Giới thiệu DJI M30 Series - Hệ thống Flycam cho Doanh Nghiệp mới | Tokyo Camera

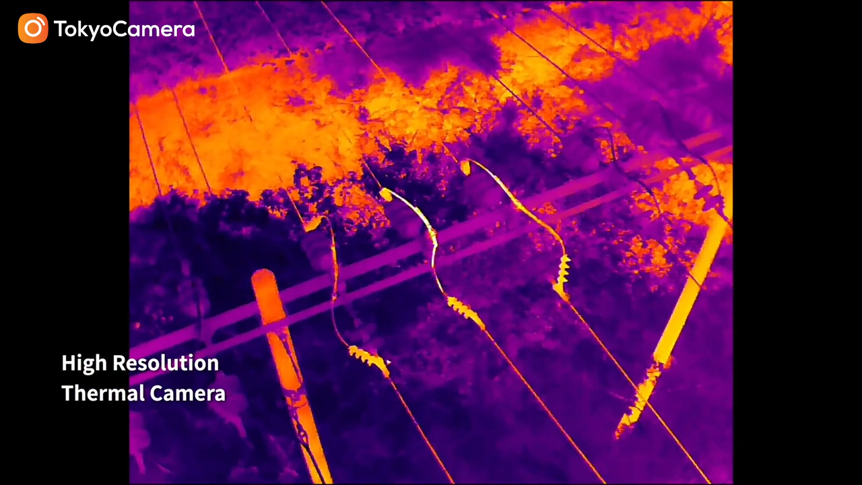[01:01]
Camera nhiệt có độ phân giải cao giúp bạn có thể quan sát được nguồn nhiệt một cách hiệu quả
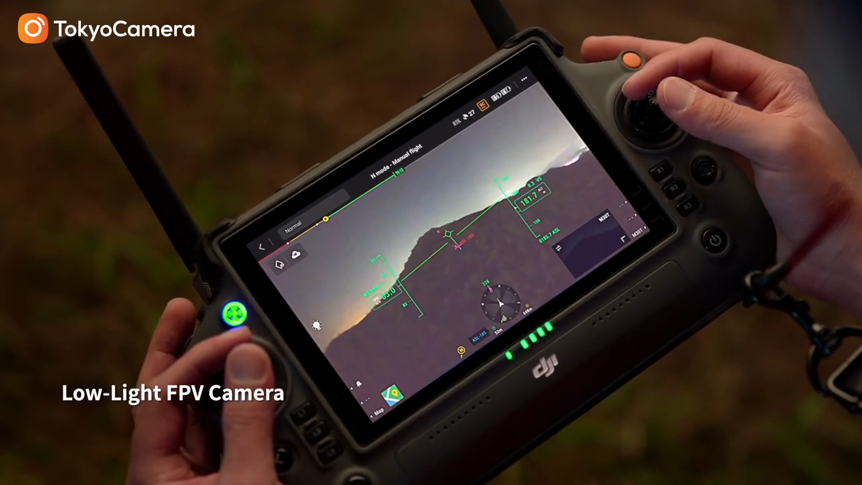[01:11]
camera FPV của nó có thể giúp bạn quan sát được môi trường xung quanh ngay cả trong bóng tối Để
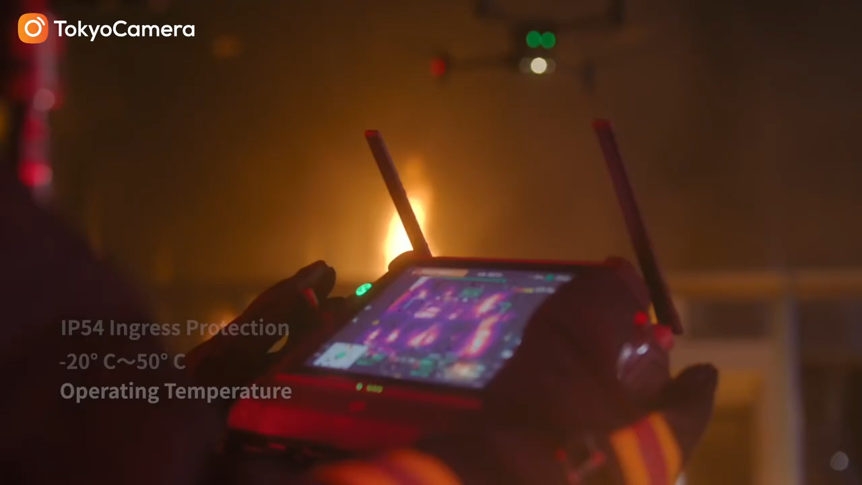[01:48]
Bộ điều khiển DJI RC Plus mới được thiết kế cho các phi công doanh nghiệp Nó không thâm nước và có thể chịu được các nhiệt độ khắc nghiệt,
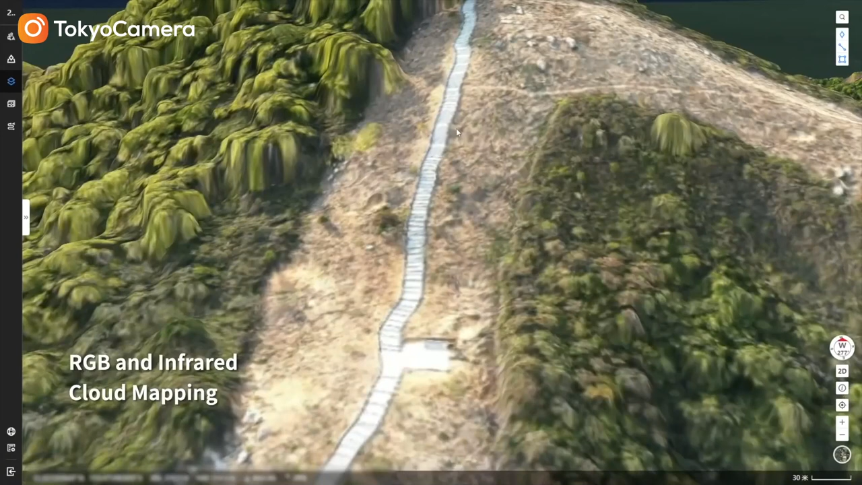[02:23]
đá mây RGB hoặc hồng ngoại cung cấp cho bạn hình ảnh chính xác với độ phân giải cao để bạn có thể tiến hành an toàn,